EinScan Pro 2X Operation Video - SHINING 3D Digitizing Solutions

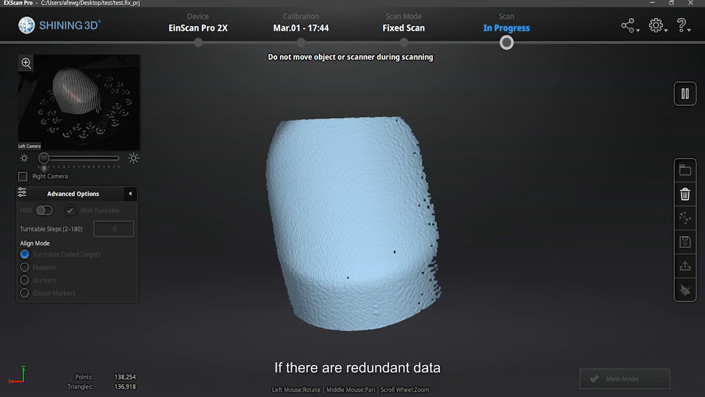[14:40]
If there are redundant data, hold Shift and left mouse button to select the redundant data. Selected data will turn into red. Click the check mark to finish editing and save the current edit. Not enough data now.
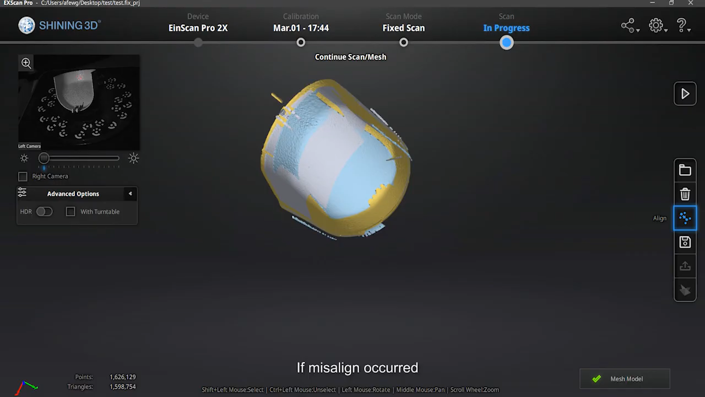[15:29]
If misalign occurred, select manual align.
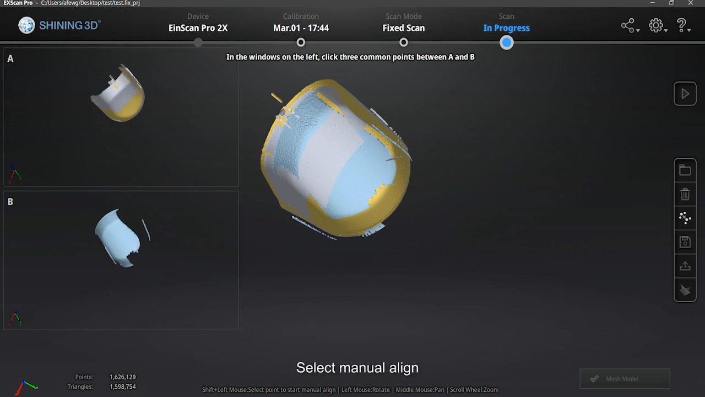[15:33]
Two groups of data will appear. Select three pair of points on both models of the same location to align. If you save now, you can only get a point cloud.
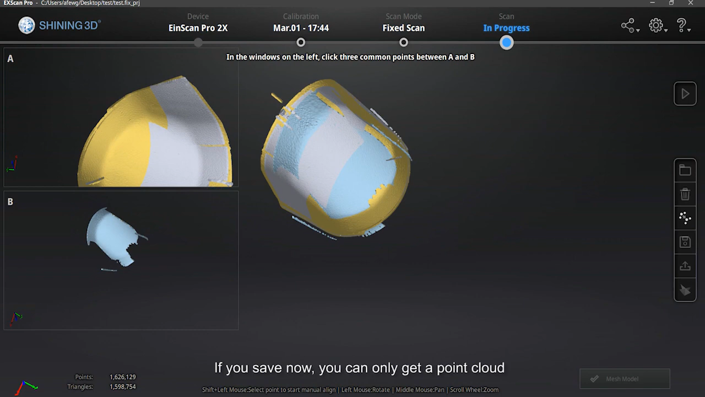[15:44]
To get mesh data, you need to mesh first.
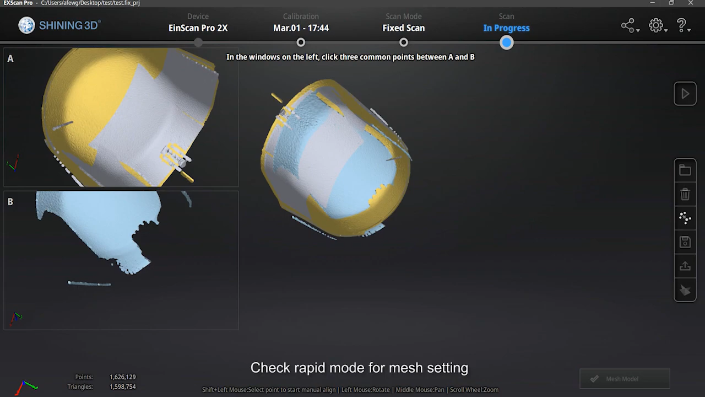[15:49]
Check rapid mode for mesh setting.